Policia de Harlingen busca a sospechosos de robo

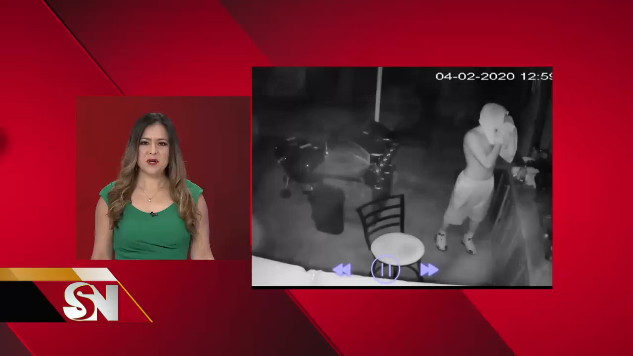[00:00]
La policía de Harlingen está pidiendo su ayuda para encontrar a estos sospechosos después del robo en una casa. Los ladrones se llevaron televisores y vehículos, mientras las víctimas dormían a pocos pies de distancia. Esto es lo que la policía informa sobre los delitos cometidos durante este brote de coronavirus.
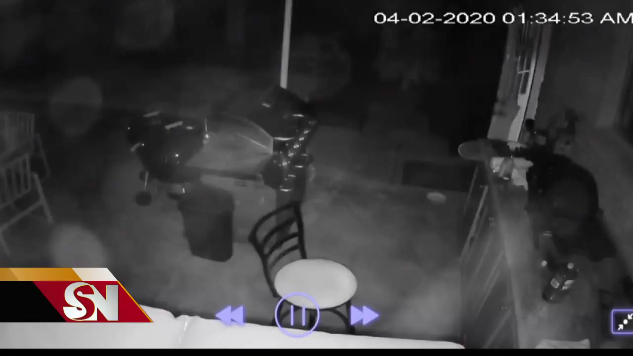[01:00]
Ellos vencieron mis cámaras de alta tecnología solamente jalando su camiseta y cubriéndose la cabeza. Este video muestra a los sospechosos entrando por el patio de la casa y abriendo una puerta corrediza, que debió de haber estado con candado. La policía piensa que este no fue el primer atraco de ellos.